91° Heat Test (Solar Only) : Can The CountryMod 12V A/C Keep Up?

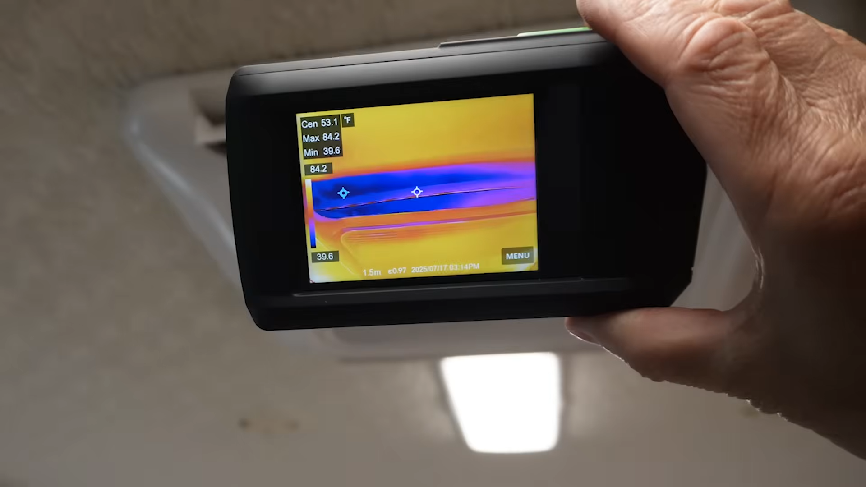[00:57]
On screen: spot 53.1°F, max 84.2°F, min 39.6°F
All right looking at my little thermo cam you can see the little low temperature bouncing around there
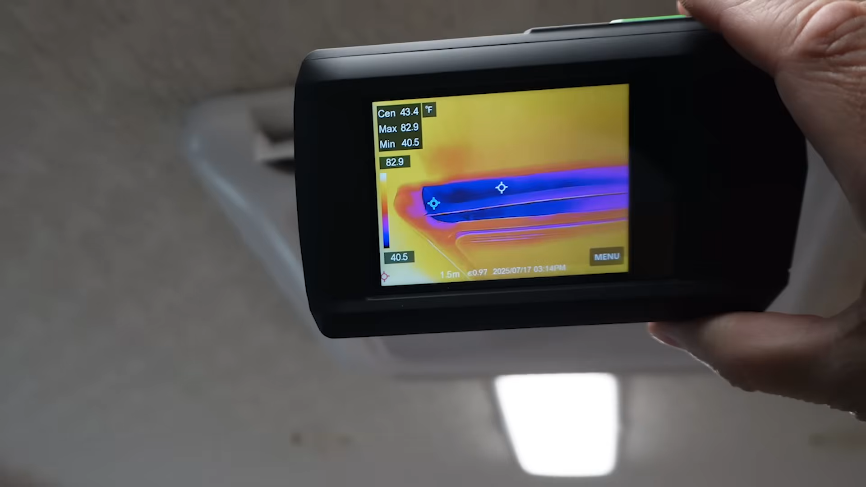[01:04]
out of the duct at yeah 40 degrees sometimes dropping at 39 degrees so
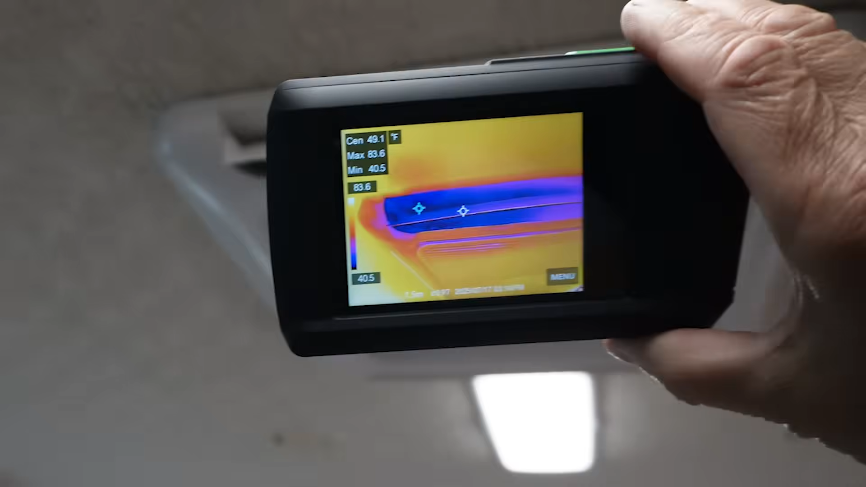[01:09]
pretty good given that it's 91 degrees outside.
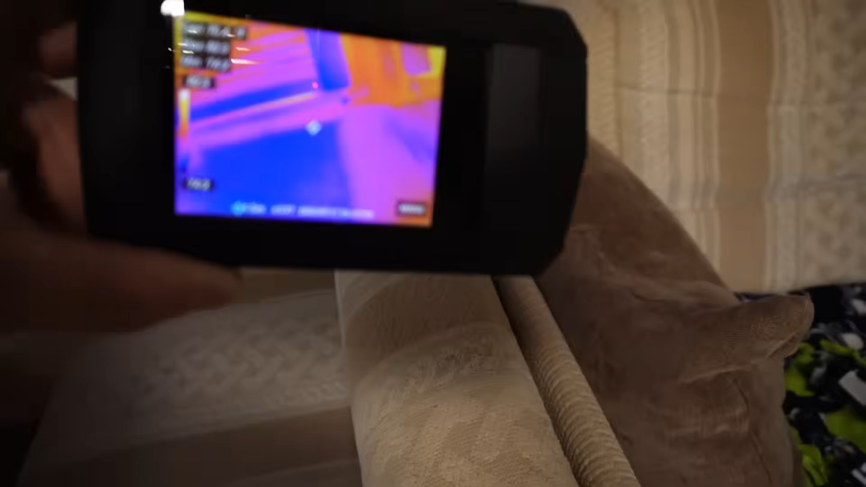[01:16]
All right now if we take a look at our outer walls here let's look right here in the middle
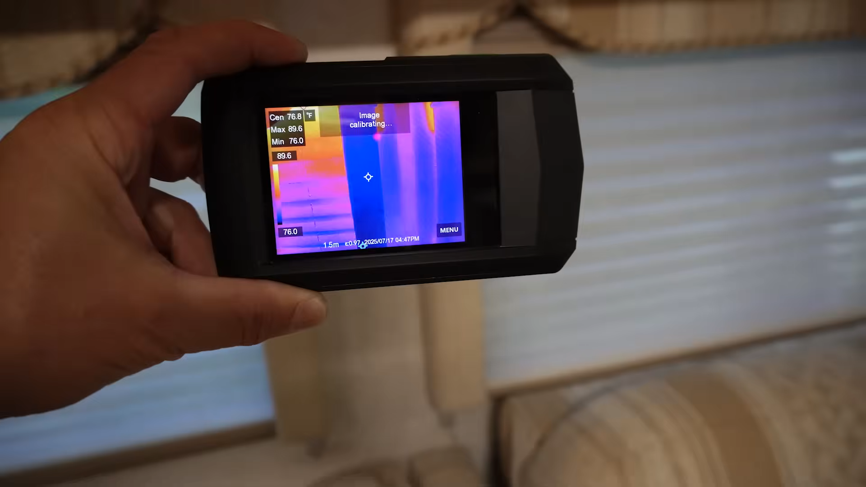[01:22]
on this side it's reading about 70 now about 80 degrees right there.
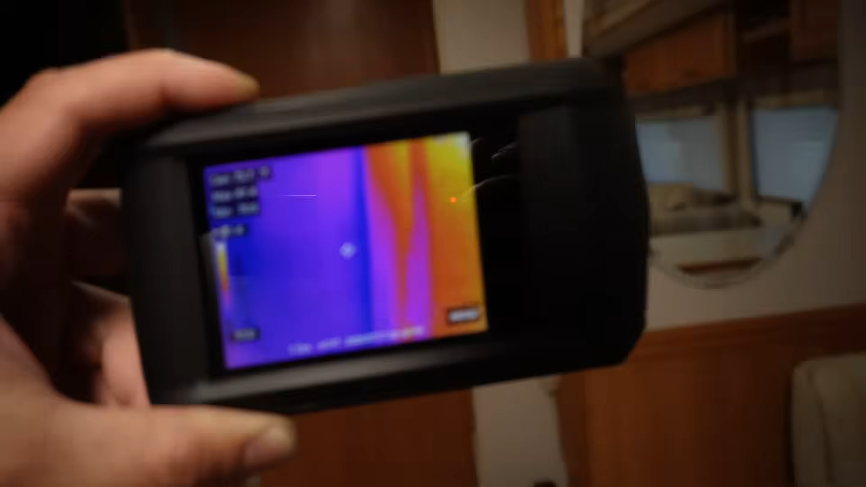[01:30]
Our interior wall here what's that gonna be yeah about 75 76 degrees
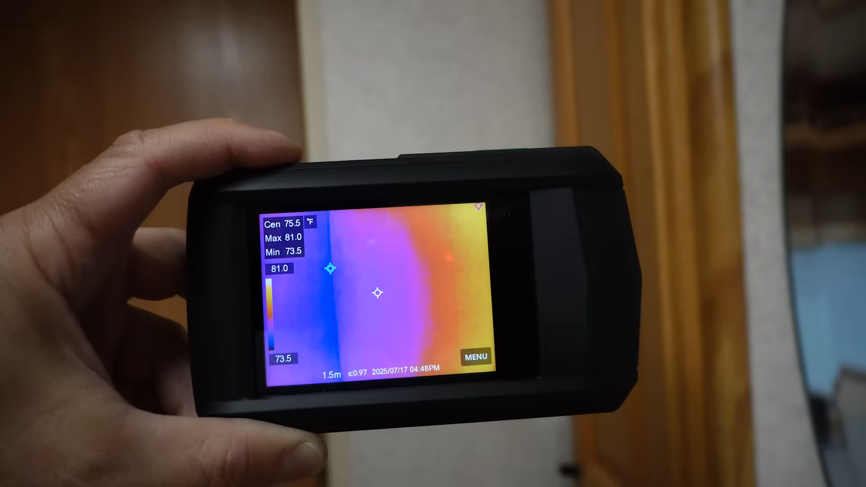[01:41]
On screen: spot 75.5°F
so yeah a little cooler on the interior wall which is expected. If we take a look at the countertop I expect that'll be about the same yeah
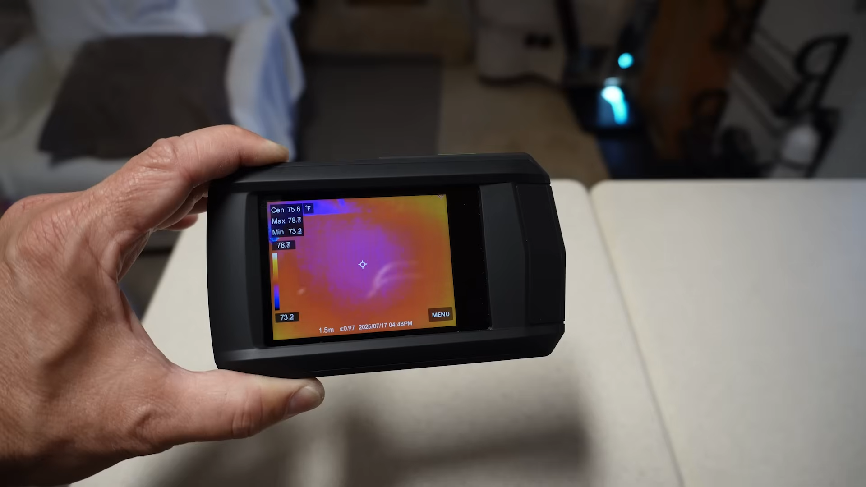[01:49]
On screen: spot 75.6°F
it's measuring about 75 76 degrees as well.
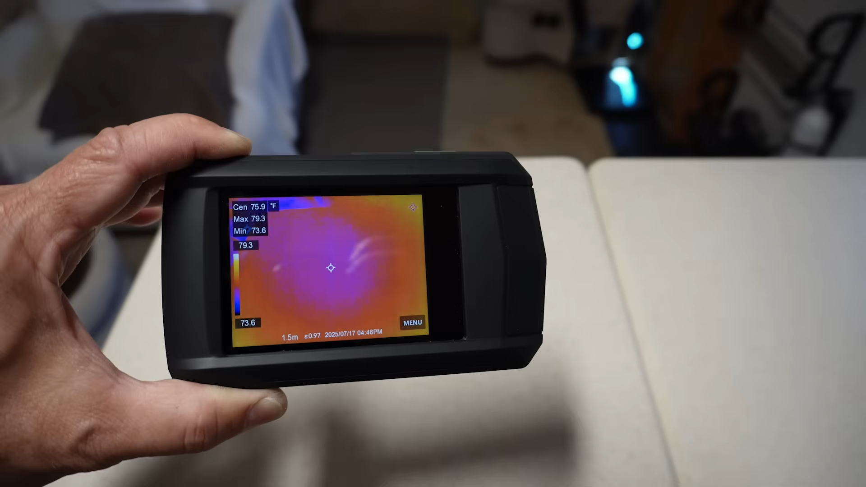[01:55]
On screen: spot 75.9°F
So yeah that's our kind of our thermal mass on the internal surfaces.